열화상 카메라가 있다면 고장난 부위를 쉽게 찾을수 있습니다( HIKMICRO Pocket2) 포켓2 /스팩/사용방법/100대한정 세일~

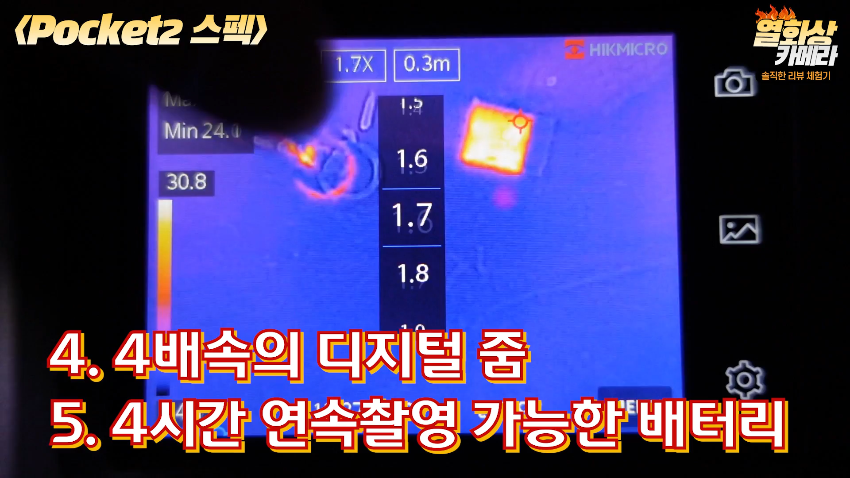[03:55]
촬영이 가능한 리튬이온 배터리가 내장되어 있습니다.
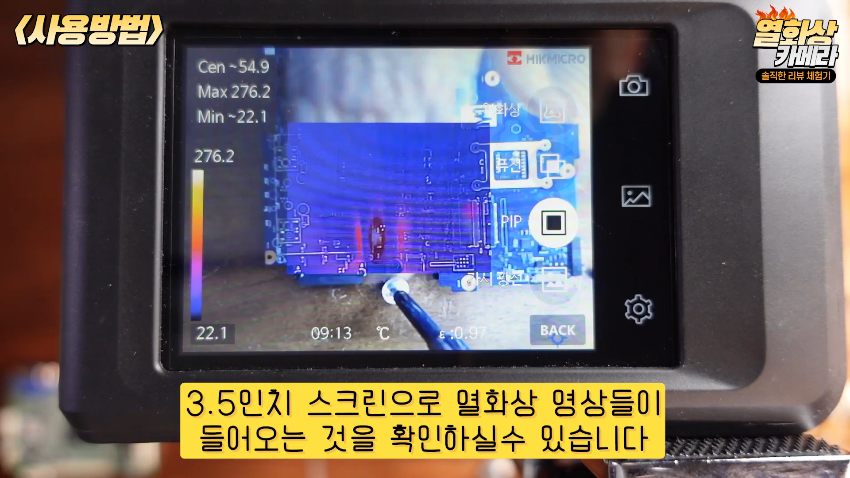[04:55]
화면에 빨간색 점과 파란색 점이 이리저리 돌아다니는 것을 볼 수 있는데요.
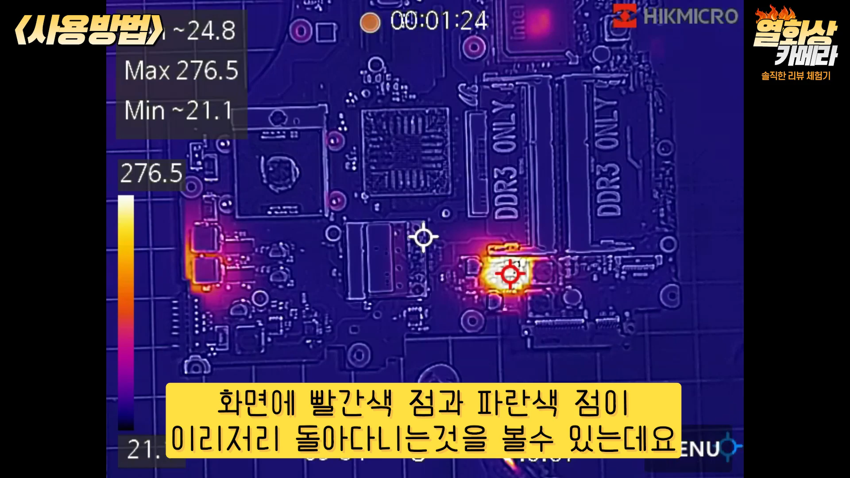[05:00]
빨간색 점은 현재 촬영 중인 피사체 중에서 제일 높은 온도 지점을 알려주고 파란색 점은 가장 낮은 온도를 체크해 줍니다.
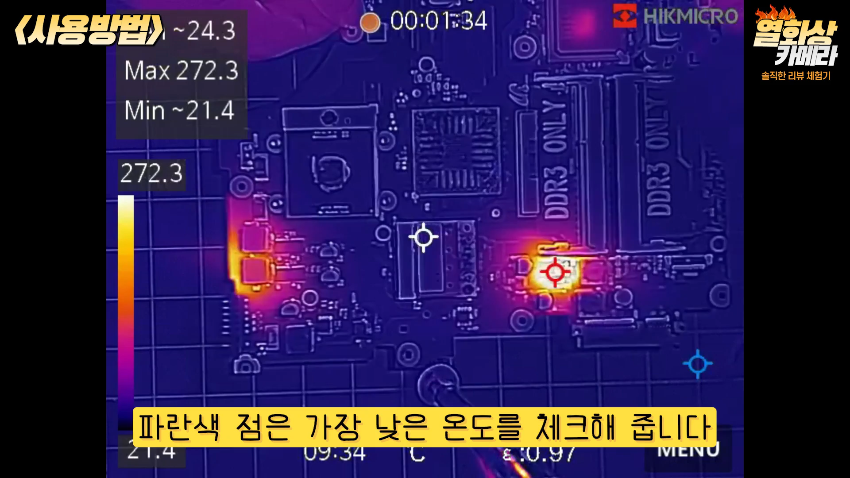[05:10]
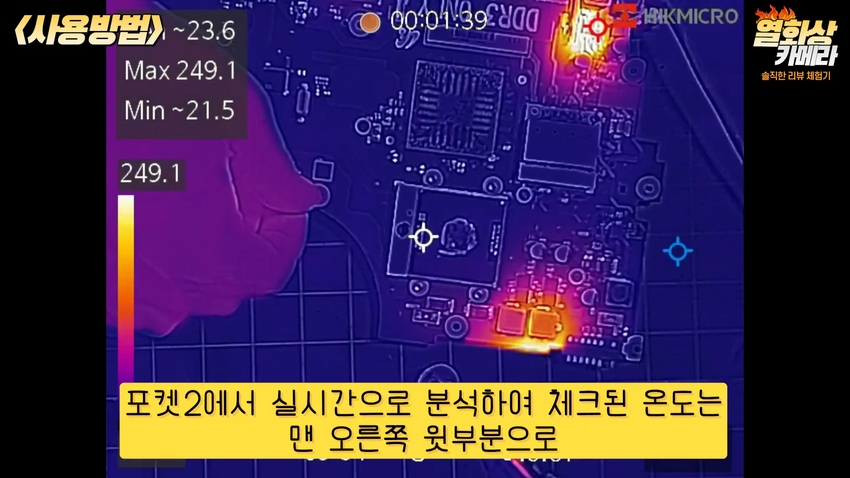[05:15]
포켓2에서 실시간으로 분석하여 체크된 온도는 맨 오른쪽 윗부분으로 맥스와 민으로 측정값을 숫자로 보여줍니다.
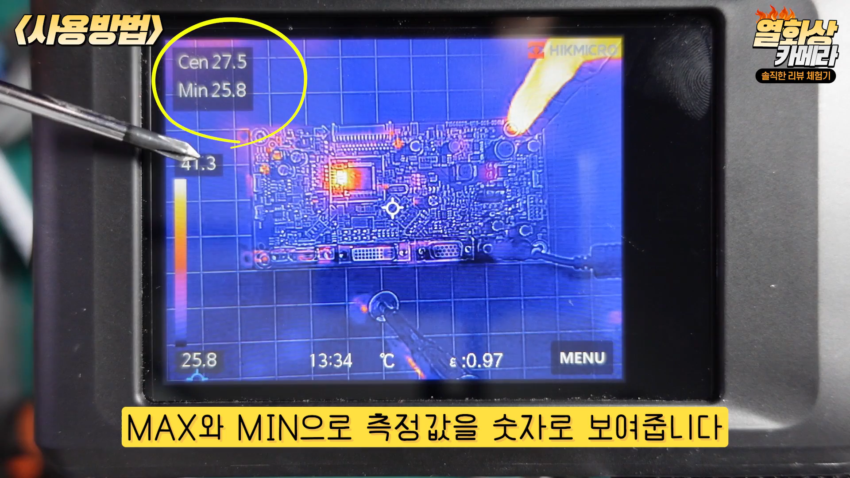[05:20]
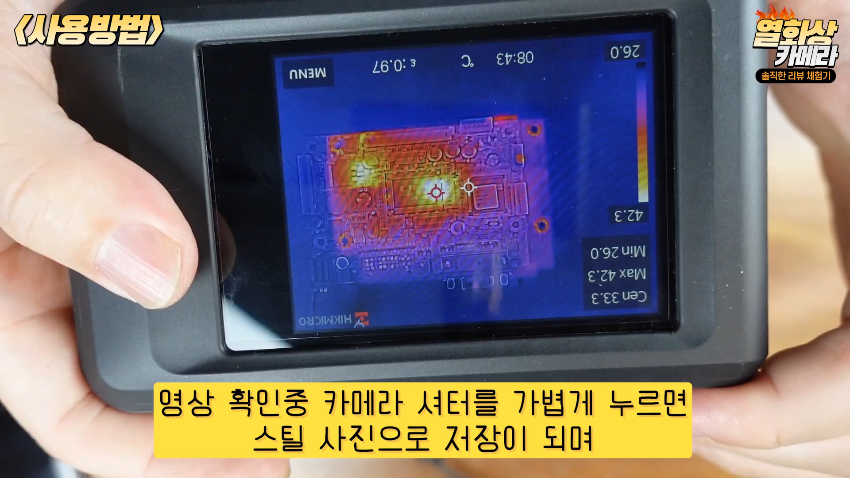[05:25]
영상 확인 중 카메라 셔터를 가볍게 누르면 스틸 사진으로 저장이 되며 3초간 누르면 그때부터 동영상으로 촬영이 되기 시작합니다.
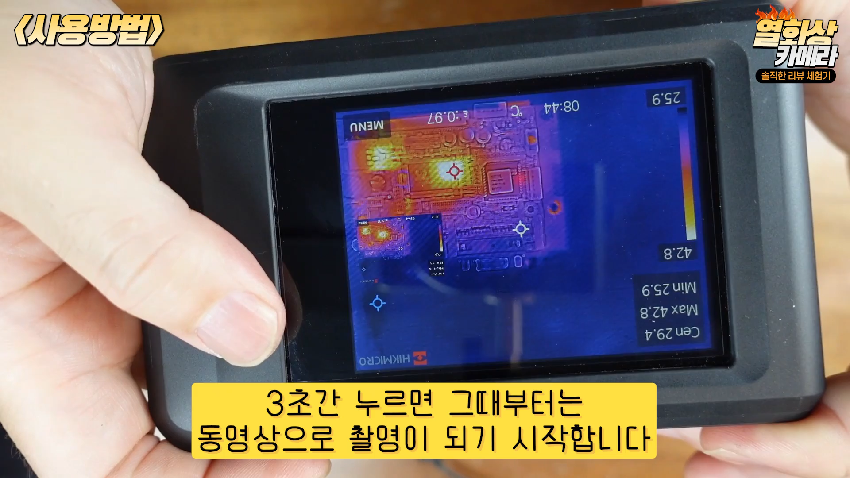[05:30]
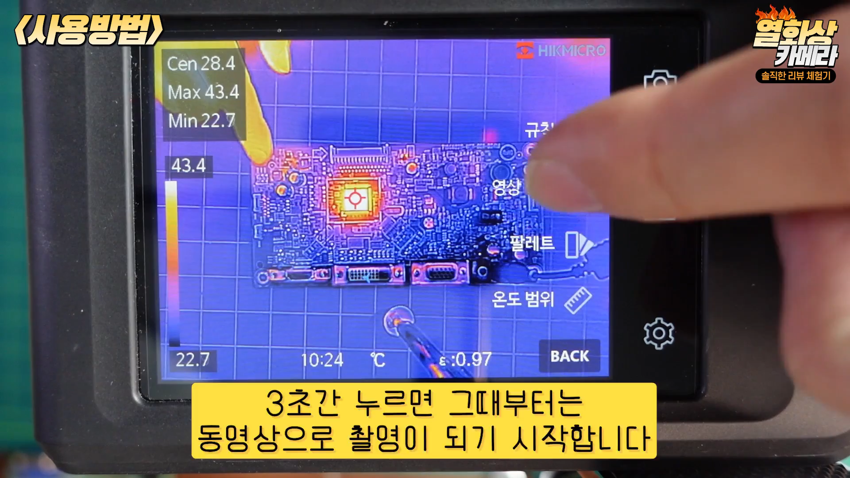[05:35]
영상 방식은 열화상, 실화상, 퓨전, PIP 4가지 모드가 지원됩니다.
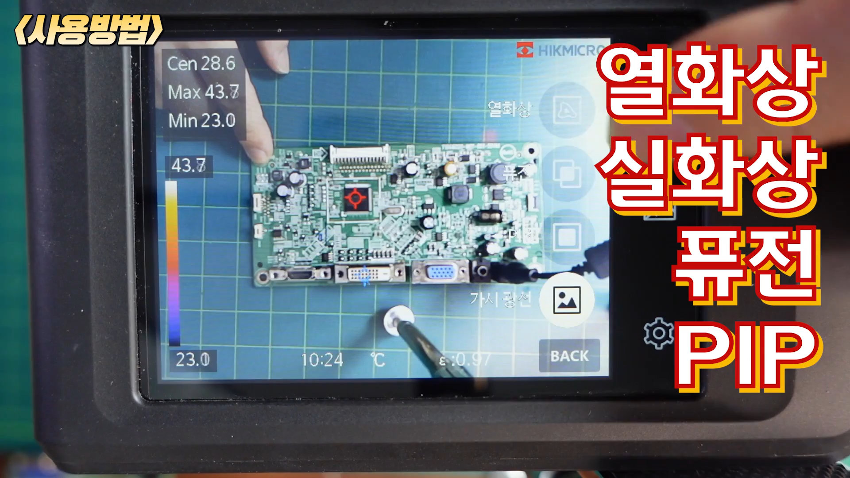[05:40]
열화상은 우리가 알고 있는 바로 그 열화상 영상 화면이고
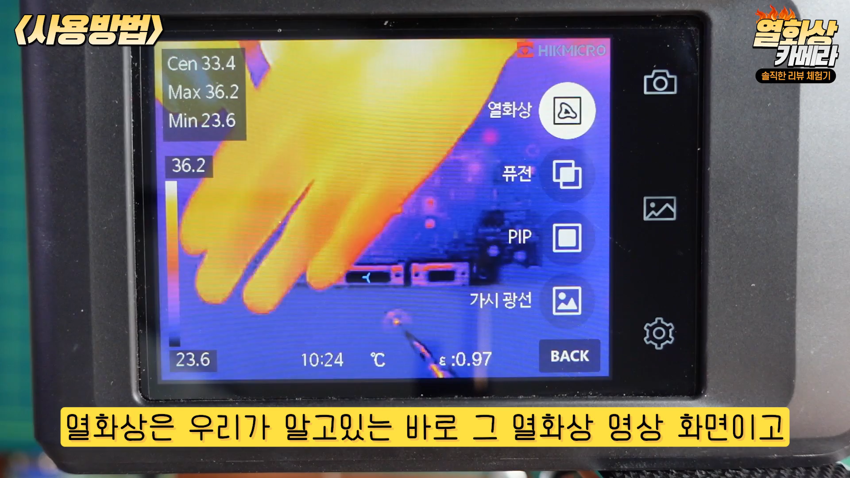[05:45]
On screen: spot 33.4°C, max 36.2°C, min 23.6°C, scale top 36.2°C, scale bottom 23.6°C
퓨전 모드는 열화상과
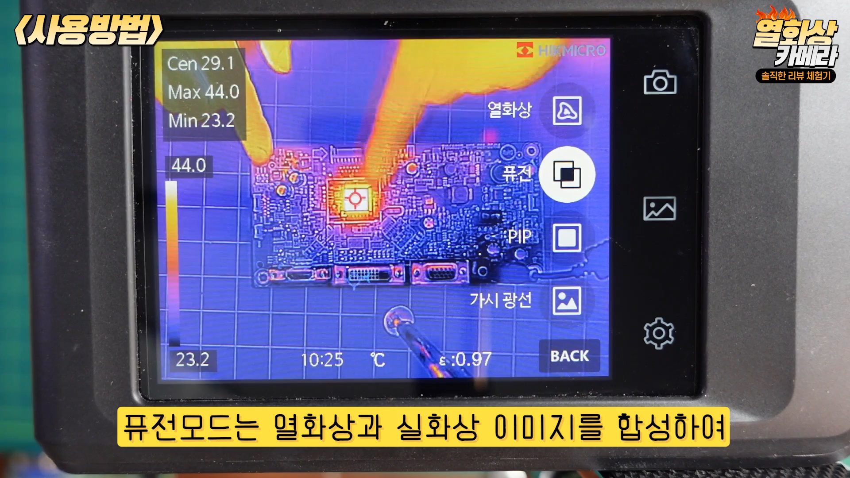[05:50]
실화상 이미지를 합성하여 촬영하고자 하는 피사체의 윤곽선을 보여주어 대상을 더욱 뚜렷하고 자세하게 촬영할 수 있습니다.
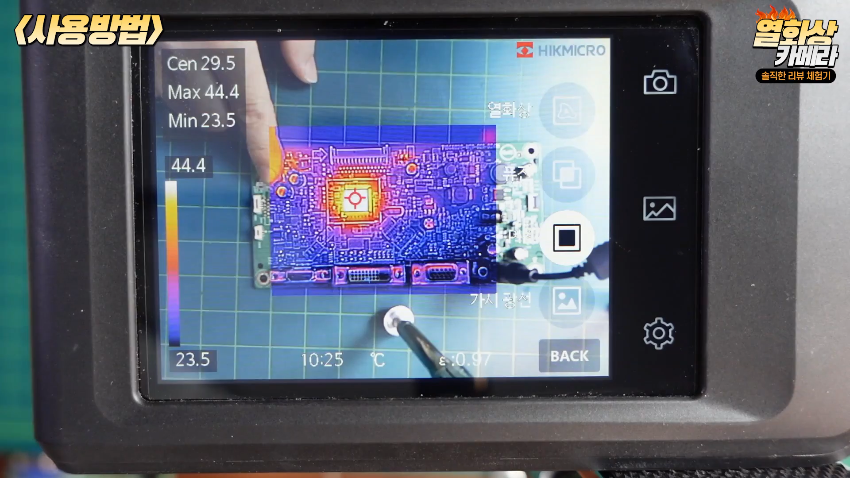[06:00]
PIP는 실화상 이미지에 열화상 이미지를 삽입하여 촬영하고자
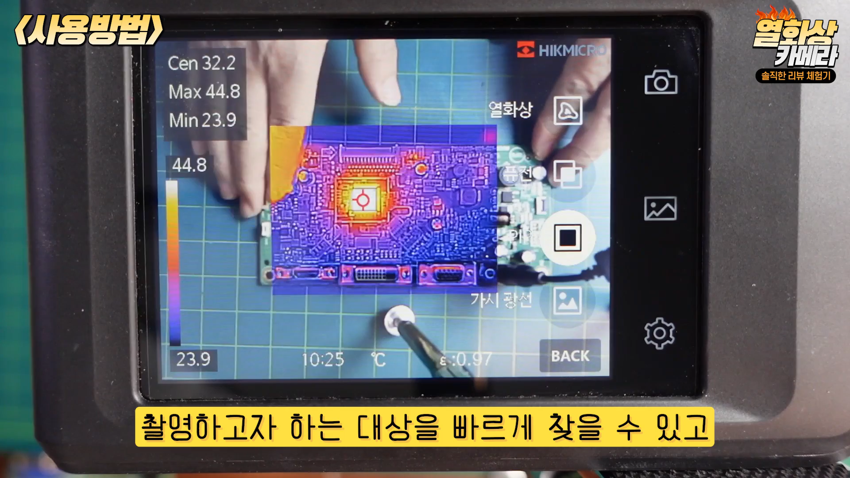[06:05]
On screen: spot 32.2°C, max 44.8°C, min 23.9°C, scale top 44.8°C, scale bottom 23.9°C
하는 대상을 빠르게 찾을 수 있고 실제 눈에 보이는 영역과 적외선
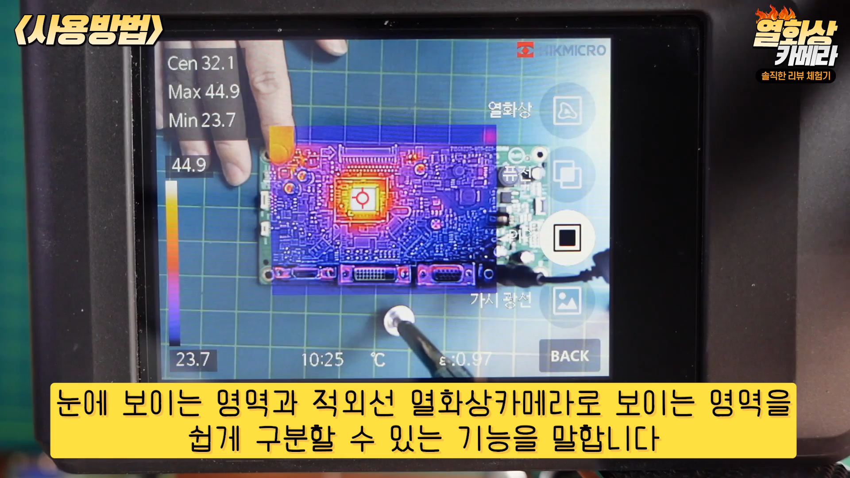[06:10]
열화상 카메라로 보이는 영역을 쉽게 구별할 수 있는 기능을 말합니다. 또한 설정에 들어가면 다양한 세팅을 하실 수 있는데요.